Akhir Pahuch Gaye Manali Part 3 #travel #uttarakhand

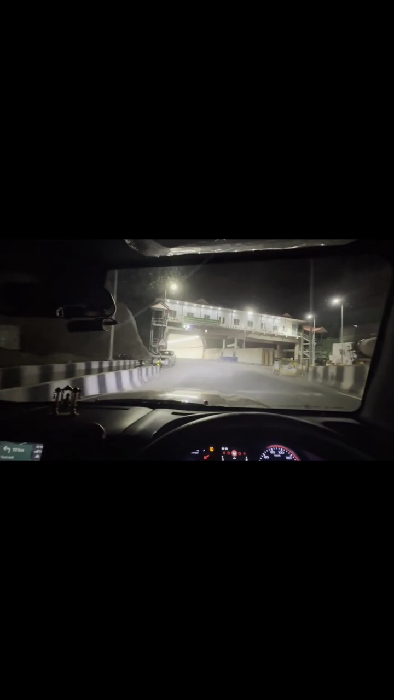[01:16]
हमारे मनाली ट्रिप का पहला यहां पर टरनल पड़ चुका भारती राज श्री राजमार्ग प्रदीकरण आपका स्वागत करता है पहला टरनल
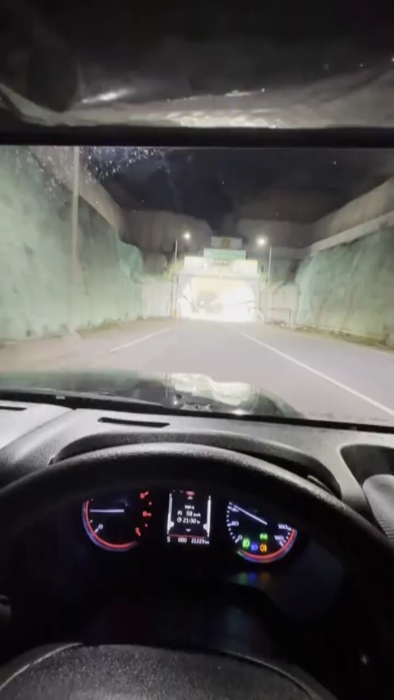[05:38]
तो अपनी टर्नल नंबर यह चौथी है तो बनाली की चौथी टर्नल पर हम लोग ने एंट्री यहां पर कर दी है यह भी साज़ाद काफी लंबी टर्नल है
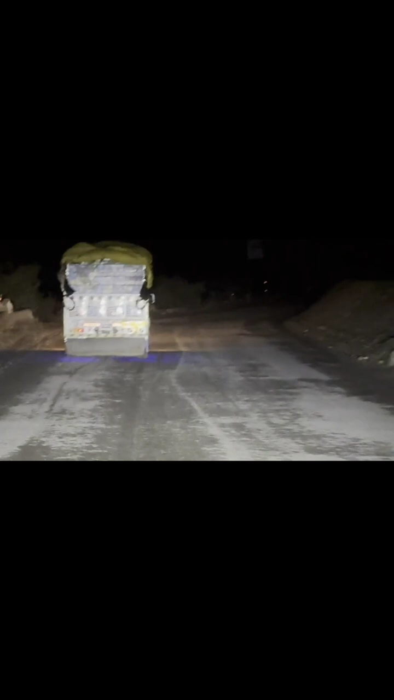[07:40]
फाड़ निकल जा रहा है जहीं कहीं पर इत्ताम बेकार रोड है बिलकुल बेकार वो तो थार थोड़ा अच्छी है उसले वज़े निकल जा रही है